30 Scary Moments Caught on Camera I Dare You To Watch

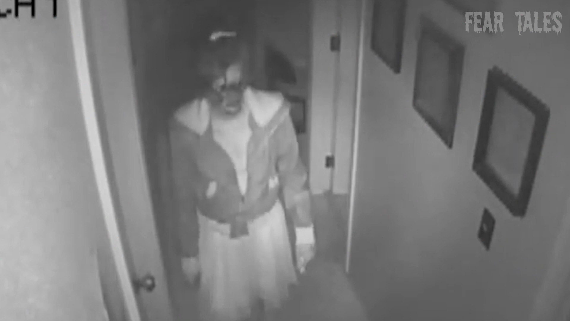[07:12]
This disturbing video was recorded on a security camera
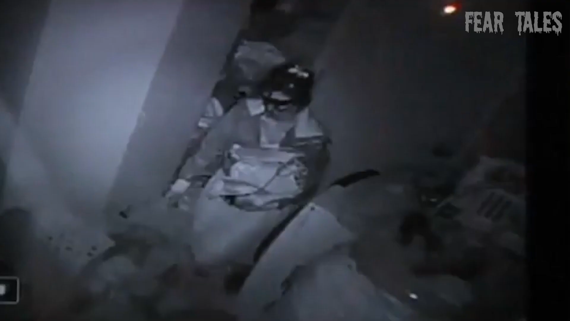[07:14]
inside this Oregon home and shows a home invader wandering around the house, acting like she owns the place, all while the family sleeps. She made herself some food and even tried on some clothing.